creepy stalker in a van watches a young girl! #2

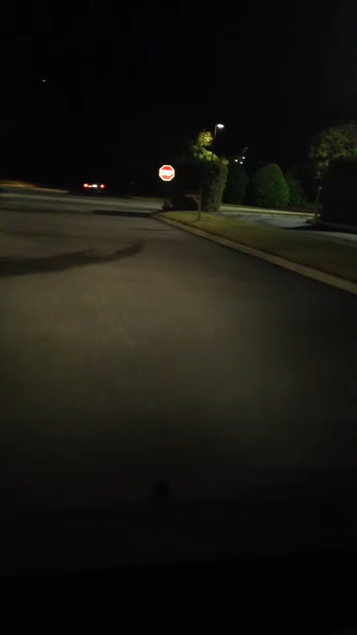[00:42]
we may have possibly thwarted a psychotic dude from chasing or following a girl home. Mm-hmm. Um, it really is bizarre that he's sitting there like that after- after following them over here from the gas station that you just saw me cut through. Um, I gotta head home now. I can't sit here all night and see what this clown's gonna do. But I can assure you that that weirdo is up to something that isn't good. Um, and unfortunately, I,